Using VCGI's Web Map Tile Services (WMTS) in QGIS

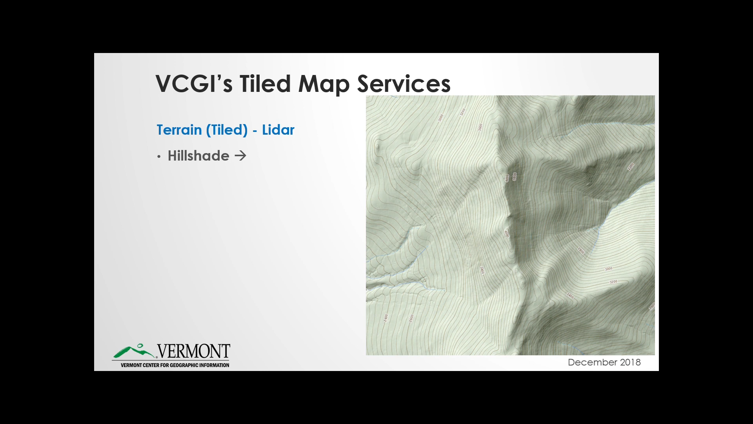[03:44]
Here you can see the same, minus the contours, just showing the straight hillshade. We've also produced contours at one foot interval that are also available as Tiled Map services.
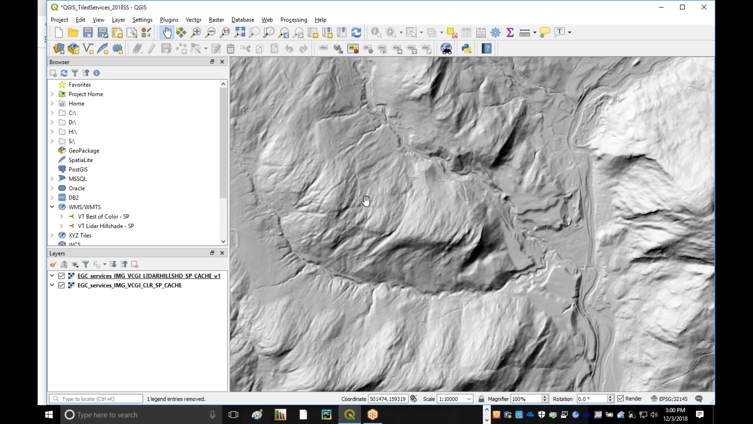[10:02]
Nice detailed hillshade terrain information. This is all QL2 LiDAR information, so it's nice high resolution. Let's try one more WMTS service,
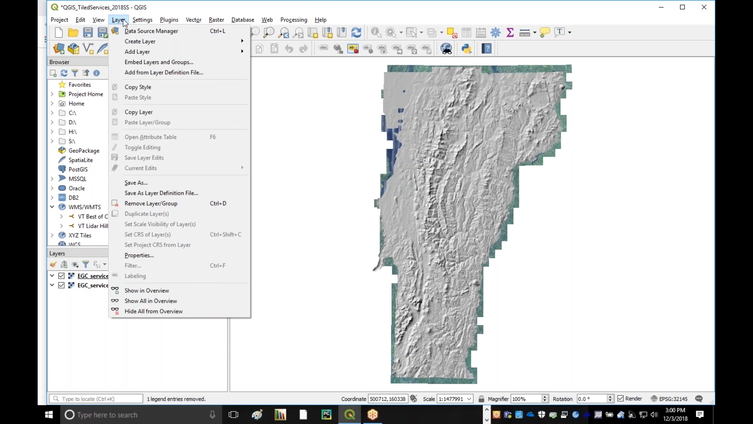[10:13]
and this one is going to be one of our base maps. So again, I'm going back over to add the WMTS. Go to the Layers tab.